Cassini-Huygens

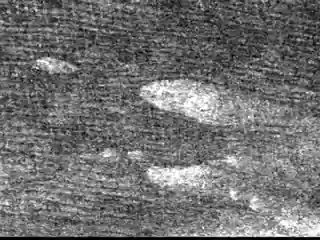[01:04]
They go on for hundreds of miles, which is something that you don't see very often on Earth and that we don't see in any other planet.
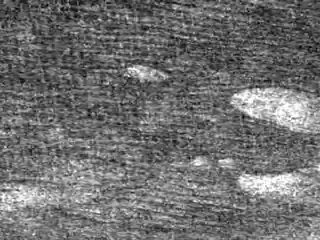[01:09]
There are places both in the California desert and the Sahara desert where we see long sections of dunes.